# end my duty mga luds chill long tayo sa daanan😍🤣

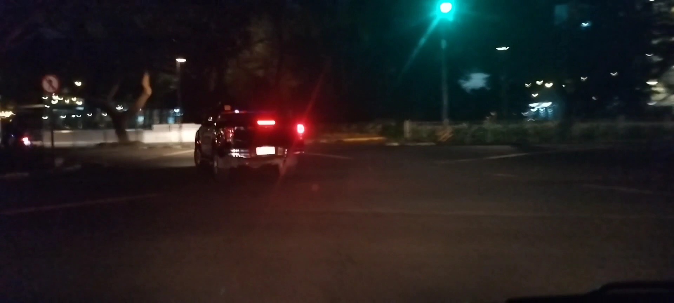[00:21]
Diba? So, i-totour ko lang kayo dito sa Makati mga padi.
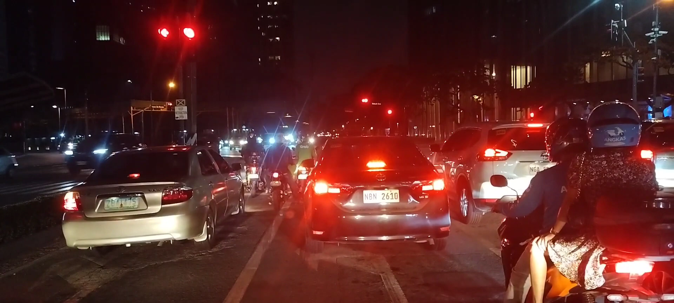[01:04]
So, good evening, good evening sa inyong lahat. Tarangin na ng mga gunding dito sa taas ng mga padi. So, waiting lang natin. Gawa nang nakapula yung stoplight. Yun, gagawin na mga padi.
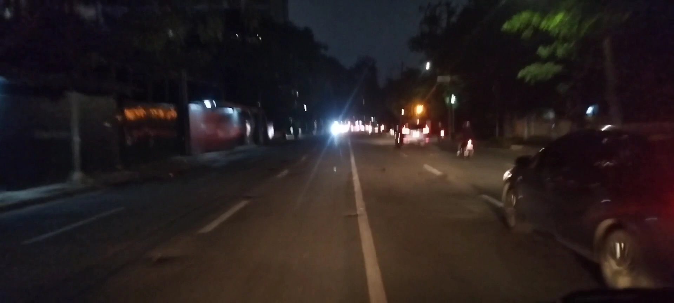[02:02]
So pauli na tabi kita yung dahanan natin medyo ano na siya dito sa traffic kanina napaka traffic dito mga padi
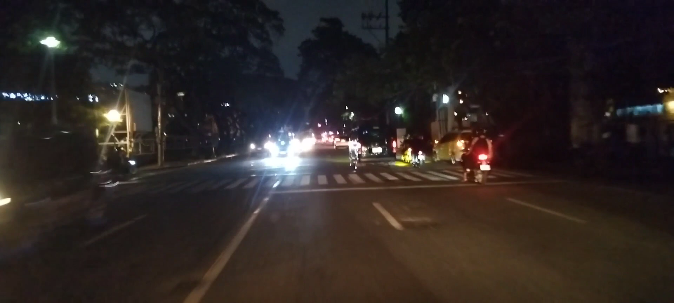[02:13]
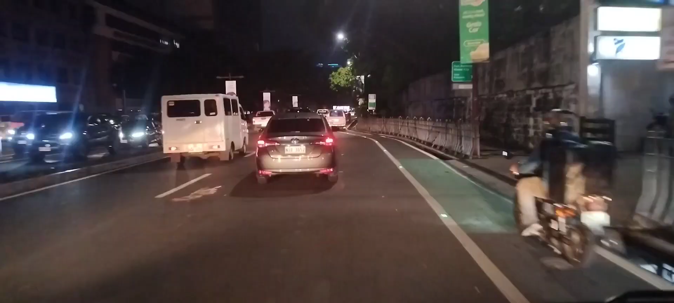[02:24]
So yan mga padi Going home na tayo mga padi Uyuyin na tayo Dito tayo sa Elbuyat minyong mga padi
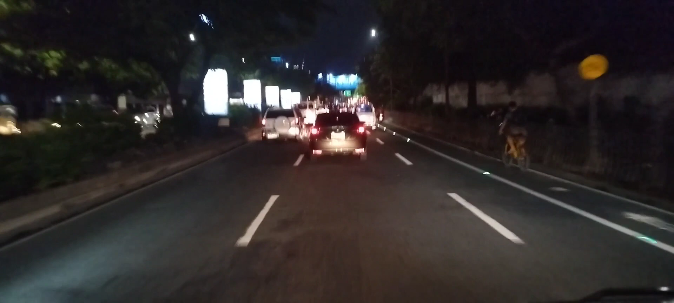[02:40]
Paget po tayo ng BGC Diba?
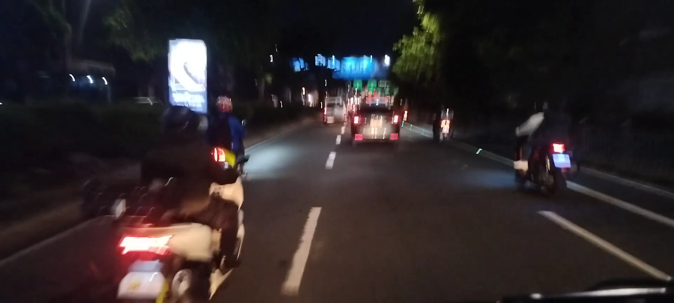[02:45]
So Dito tayo sa BGC Shout out sa mga rider dyan